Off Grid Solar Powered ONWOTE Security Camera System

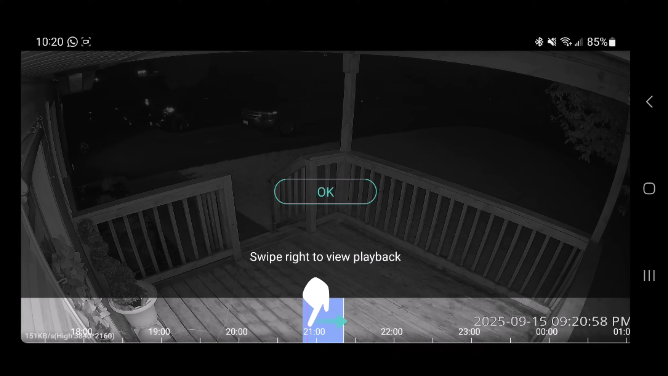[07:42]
not going to be as clear as what i see using it on my phone because it's a screen recording but even at night i could clearly see everything outside i
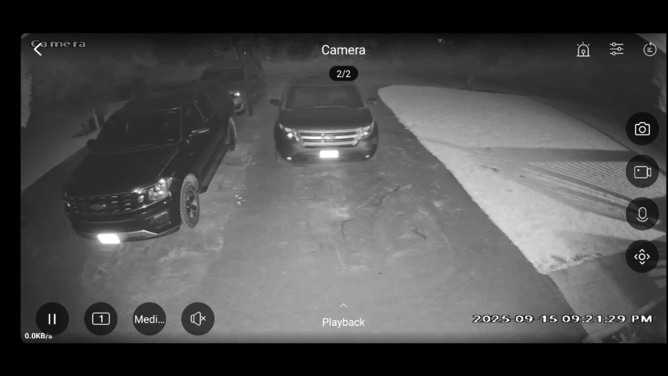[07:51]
was surprised that this could light up my entire driveway and easily my front porch and see everything going on i don't think there's a chance that anything's going to get by without me knowing i wanted to check it again in the morning and the clarity is still really